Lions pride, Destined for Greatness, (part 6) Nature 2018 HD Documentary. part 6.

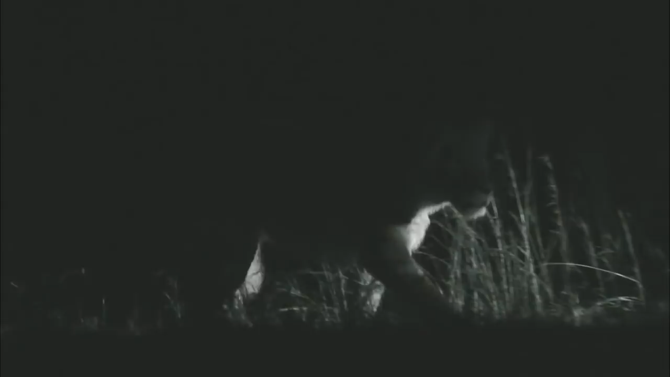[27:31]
There's no play tonight, as they seem very intent on hunting.
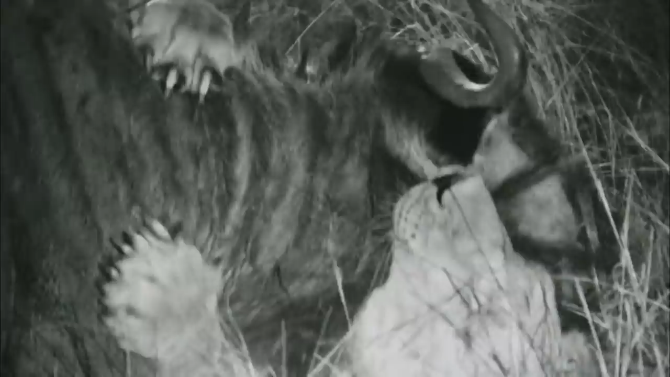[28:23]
Actually see a successful hunt unfold before your very eyes is not for the squeamish.